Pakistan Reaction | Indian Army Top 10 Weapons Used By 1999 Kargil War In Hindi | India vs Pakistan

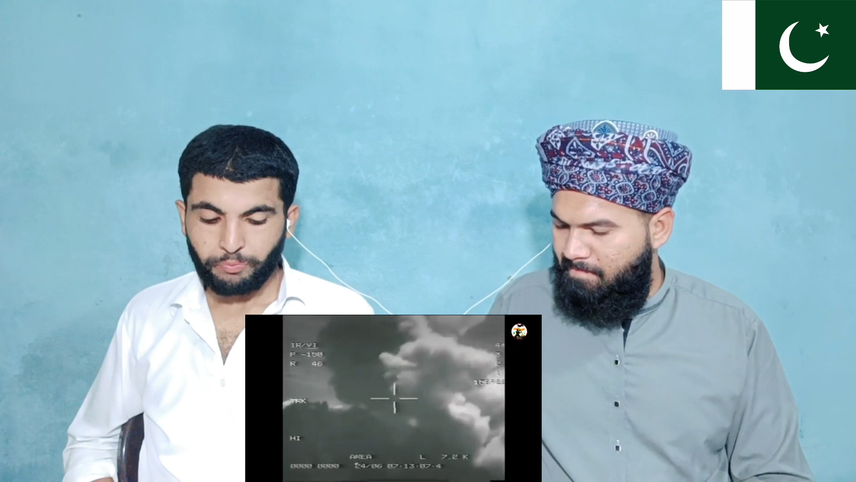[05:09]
मिले इन बॉम्स ने काफी तबाही मचाई थी और मिराज 2000 फाइटर जट को बेहत सटीकता से